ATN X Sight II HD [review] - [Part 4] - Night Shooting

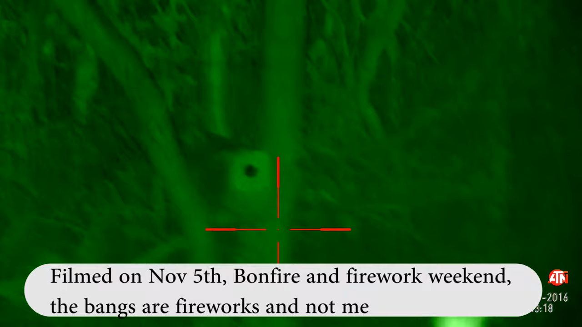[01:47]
okay and welcome back and here we are in night time capabilities
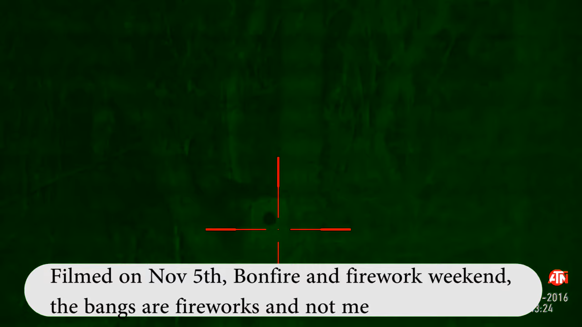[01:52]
we're not totally dark at the moment and the noises you can hear because it's Saturday night near bonfire so we're not totally dark at the moment but
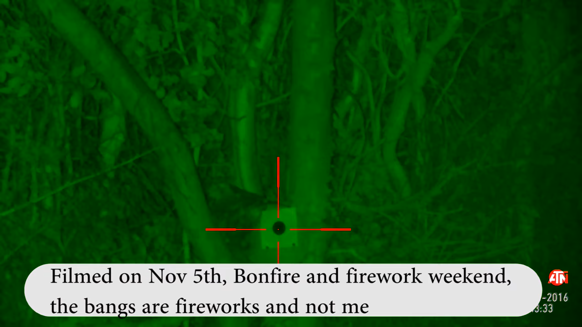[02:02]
you'll notice the first thing straight away is the image is pretty clear let's just get a bit more focus on this and yeah we're there and focus on that so the image is
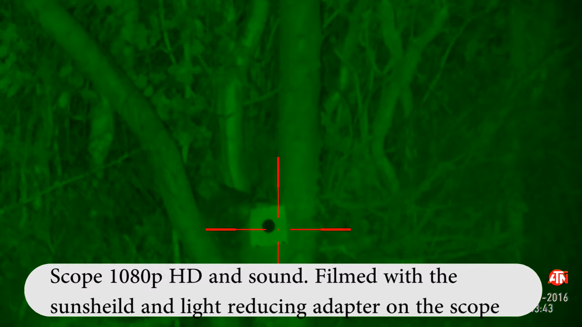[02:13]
pretty clear and I'm pointing at a target that is about 20 meters away what I'm going to do is we're just going to zoom in and as we've seen before I'm expecting this to become a
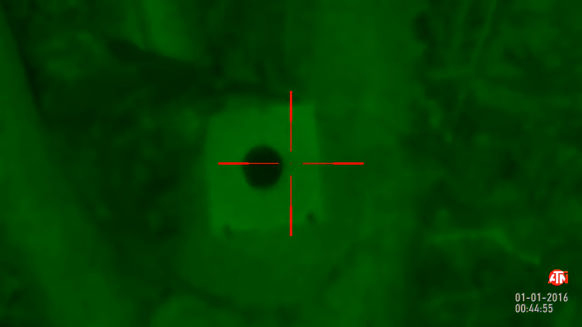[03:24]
and that's all the way down to the bottom of my range and
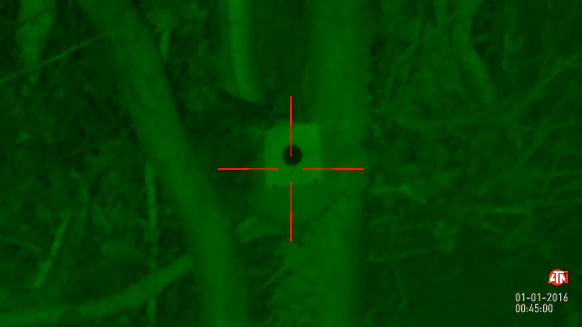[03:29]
we're just coming back out now and of course when we see the reticle moving as well I'm going to do is just going to scan
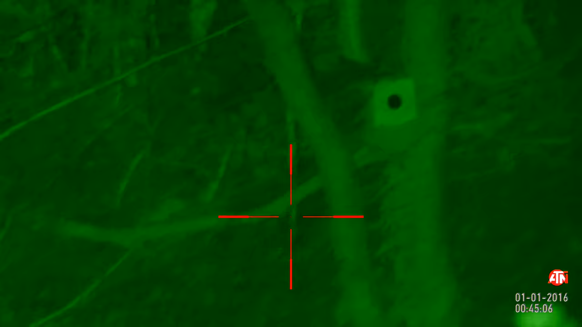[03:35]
around the garden so I can clearly make out the plastic fencing the target at the bottom
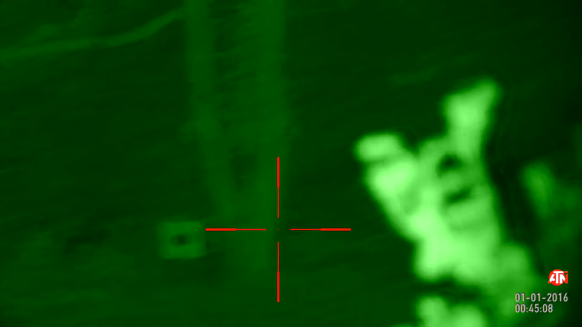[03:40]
it's really bright light we've got in front of us that is closer by a bush not too far away from me about two meters in front of me and I'm getting a lot of reflection off the IR torch on that
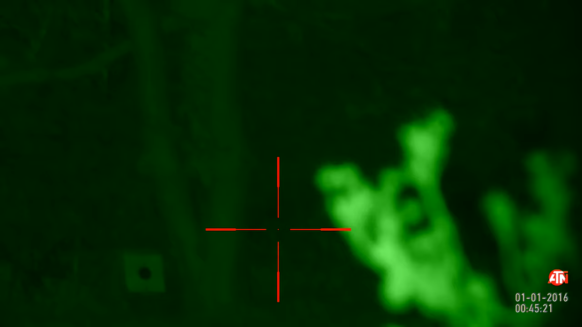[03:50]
I'm going to switch the IR torch off and we'll see what happens and as you can see we
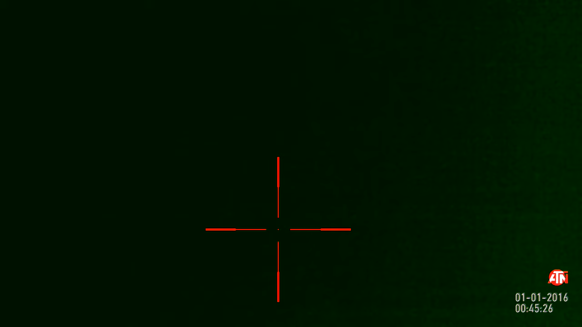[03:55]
can hardly see anything now I'm on low sensitivity in the nighttime mode on under the settings of scope I have tried setting that up to high it hasn't hardly made any difference and I find low with the torch on works nicely we
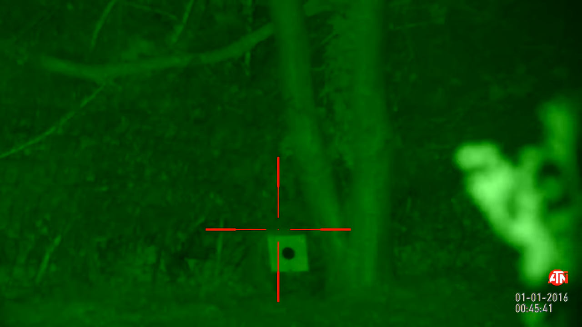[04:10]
increase the torch the IR on the torch intensity so we're at the maximum there and we'll drop it down a bit and it's not really to be honest making that much difference
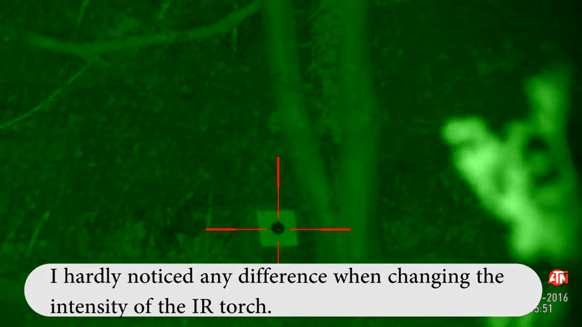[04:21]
and we can zoom the torch in a bit now when we zoom it in we are getting some
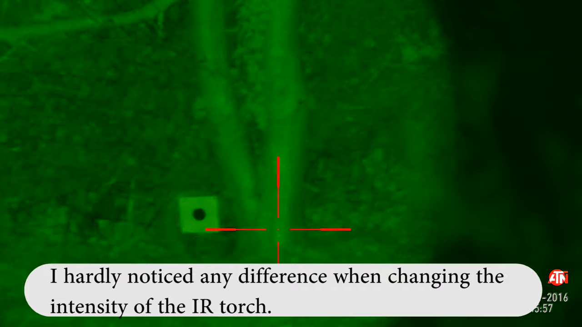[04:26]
interference you can just make out like a light cone where the torch is zooming in so we can see it is zooming in there quite nicely we'll bring that back out again
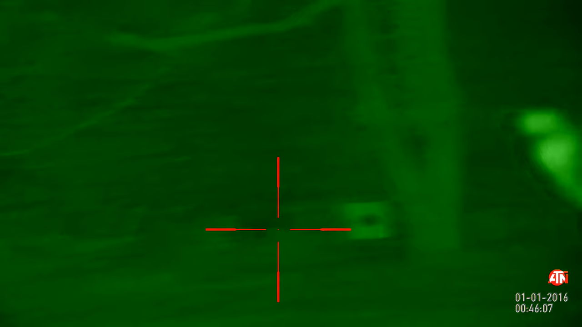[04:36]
and we'll just move around the garden and have a look around obviously the rifle is not loaded at the moment I'm very conscious of what's in the garden I've done a full check a proper check the dogs inside I've got no rifle no pellets loaded or anything here we'll just look around and
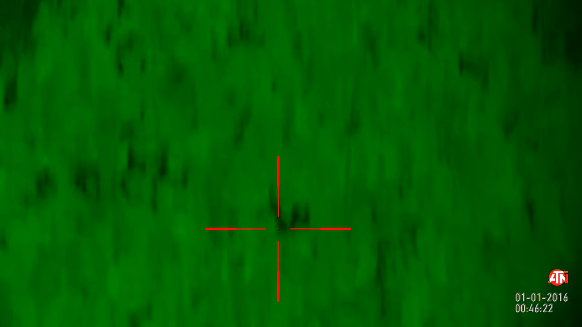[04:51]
we'll go up into the top of the tree lines and yeah quite
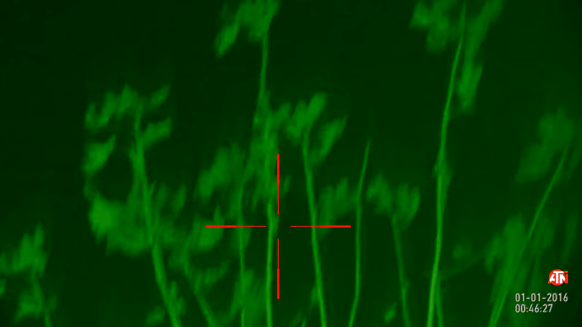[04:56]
nice at that trees about 30 meters away I'm not saying we've got a nice clear sky at the moment we'll just come along the top of the tree line now the field of view that you get is the same as in the daytime field of view and I believe it's nine degrees what I'll do is I'll
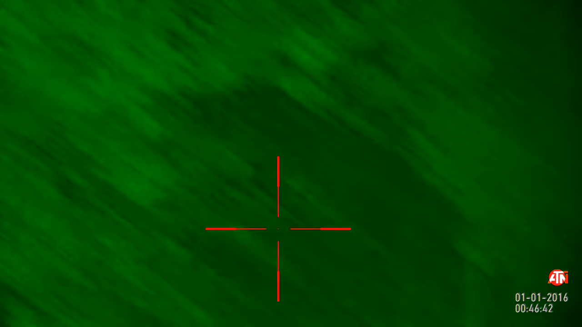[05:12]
post a link to all the specifications of this the 3 to 14 scope and the and the 5 to 20 scope I'll post a link or maybe just pop them up on screen cut and paste them into the video you see you know I'm quite impressed with that that's quite nice that's
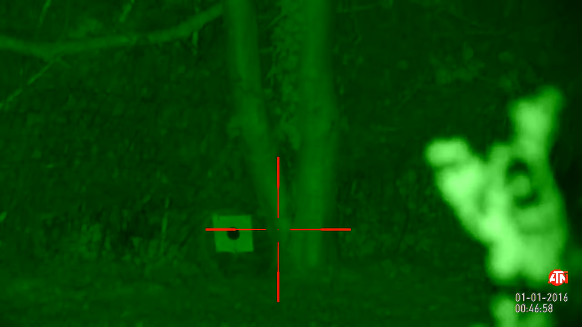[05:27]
quite good there now before I put the scope onto the rifle I did have a quick play with this
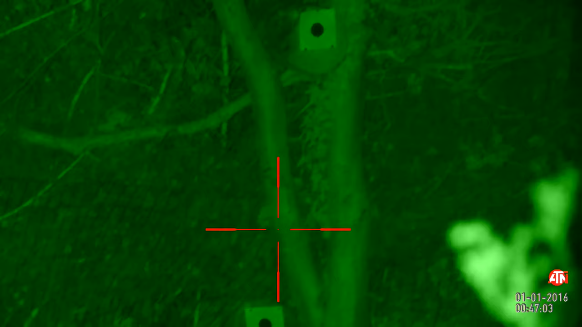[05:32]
and I had the dog sat down in the garden and you could see perfect details on him eyes obviously nice and bright eyes which is one of the nice things about
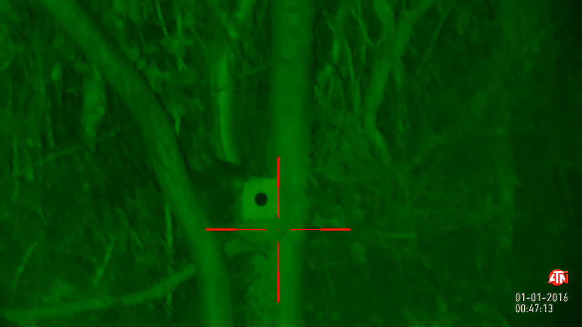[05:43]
eye all right there we are still zooming back out but I'm impressed with that that's pretty good all right good boy who's your daddy
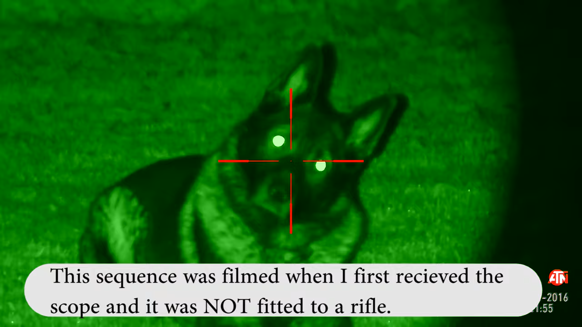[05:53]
good lad who's your daddy yeah good boy come on then yeah okay
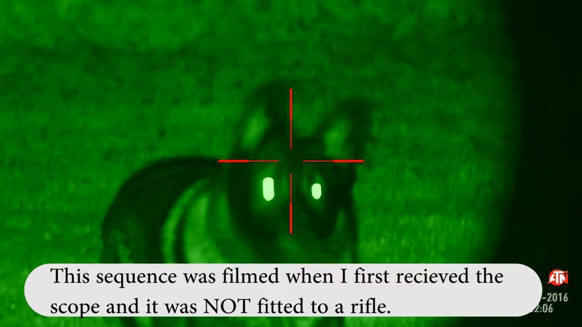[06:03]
so what I'm gonna do is we're gonna have a little target shoot and see how we get on so I'm gonna stop the video here I'm gonna set myself up I'm gonna check to make sure that we're